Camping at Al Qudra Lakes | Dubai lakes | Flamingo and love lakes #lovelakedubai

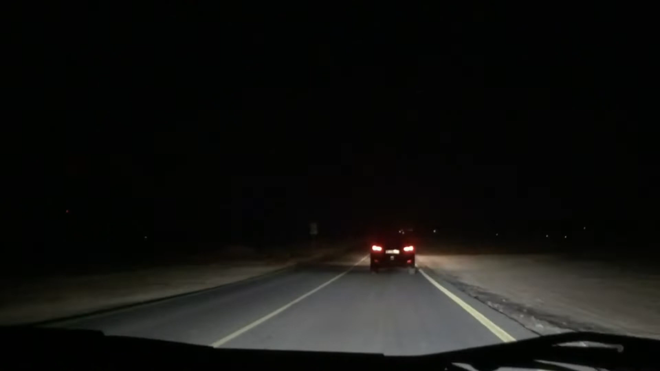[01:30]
Almost reached the Al Qudra entrance. This is the Al Qudra area. For me, no need map here because I came several times. My identification, there is one speed breaker will become. After the speed breaker, we have to go left. That's the Al Qudra. Within some meter, I think the speed breaker will become.
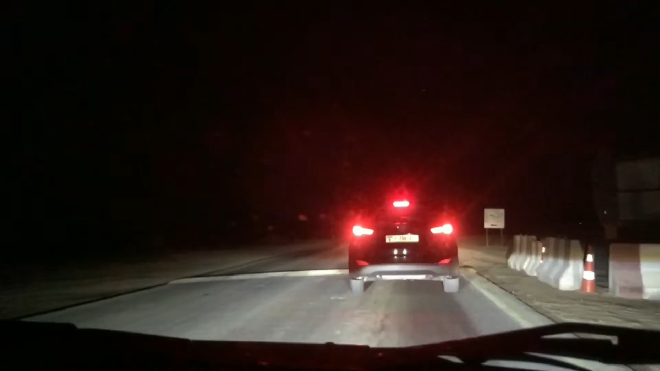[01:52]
Yep, it came. After the speed breaker, we have to go left into the Al Qudra Lake. Here from this entrance to the inside the lake, full off-road only. Even for the sedan, we can use the sedans, but the vibration will be little more. Here the speed limit is 20 km per hour. See, this is what I told, full vibration. I came several times alone here.
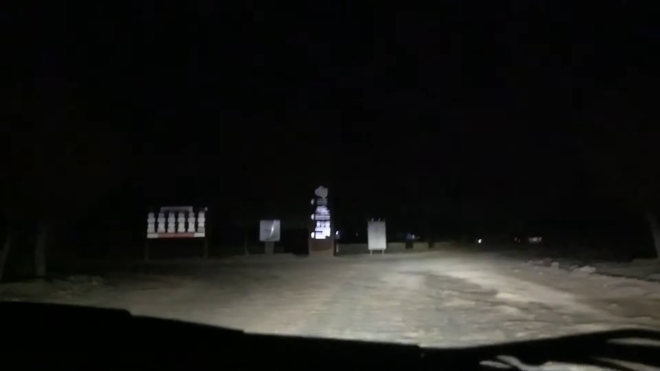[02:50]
Here just like this circle. Even we can go right. Either left. So I'm gonna take left now.
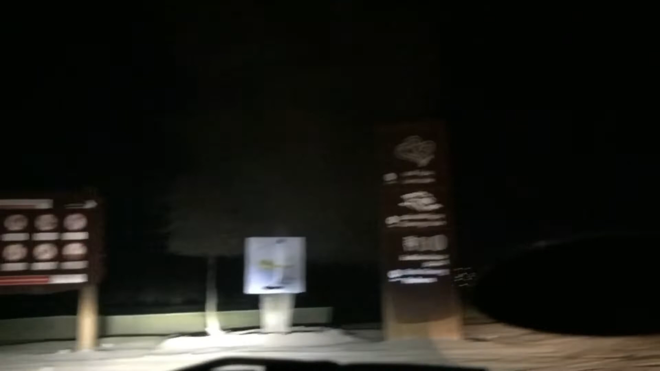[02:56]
Actually today little difficult to search the location, exact location.
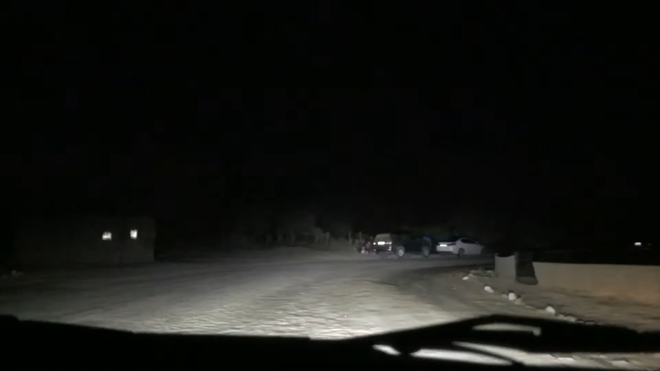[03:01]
Reason, 4 days holidays in Dubai, overall UAE. So most families think to come here make camping. As you can see how many cars are there. Already we can see the camping fire is going out there in the right and left. Everywhere in the Al Qudra. Right side is lake, I think, because the night view it's not visible clearly. See how many cars are there inside?
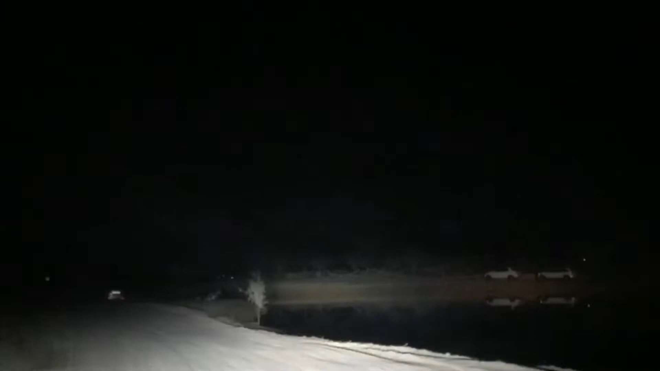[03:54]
So most of the place already occupied by others. See each places,